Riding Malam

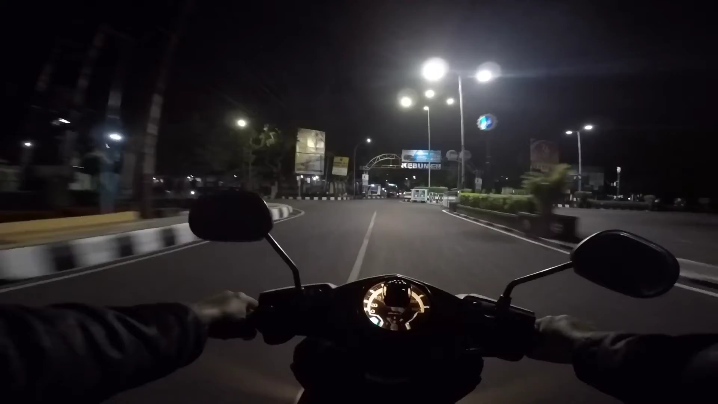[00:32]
jalan-jalan with GoPro Hero 4 Silver kondisi malam hari di Kota Kebumen tadi sudah melewati alun-alun di Kota Kebumen sekitar jam setengah lapang ya setengah lapangan lebih berapa menit sampai di alun-alun jam 8 lebih berapa menit
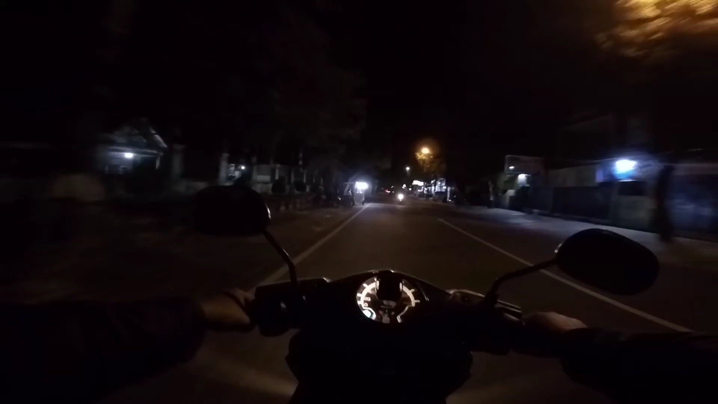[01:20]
untuk para pedagang KV-5 kan maksimal itu boleh berdagang sampai jam 8 malam tadi ada beberapa setop PP dan beberapa depisi menghibur kepada para PKL untuk segera menutup
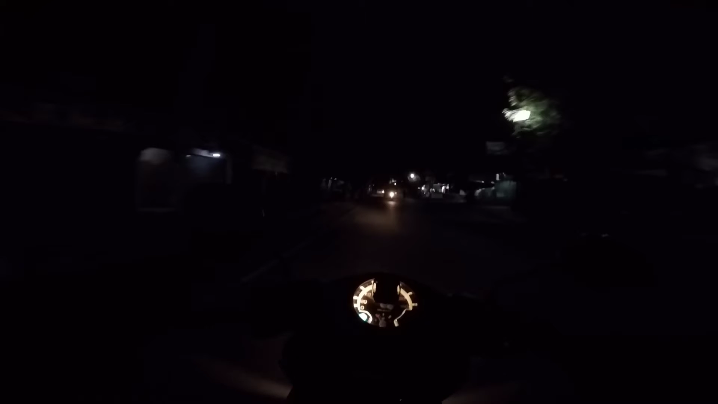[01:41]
dagangannya karena sudah jam 8 malam videonya yang mengunjungi kondisi KJ ini melaku kayaknya jelasin aku lagi hasil kembarai videonya pakai mic eksternal sudah sampai di pertigaan pasar koklak belok kiri oh belok kanan